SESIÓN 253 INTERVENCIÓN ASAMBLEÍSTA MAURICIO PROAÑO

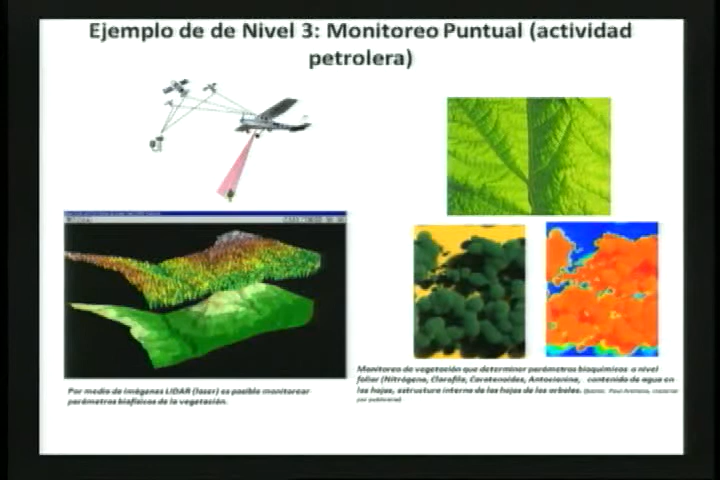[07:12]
Con estas imágenes uno puede saber hasta cuánto de nitrógeno está en las plantas, cuánto de clorofila, cuánto de carotenos y con eso puede uno identificar un nivel de contaminación alrededor de las plantaciones patroleras. Pasemos.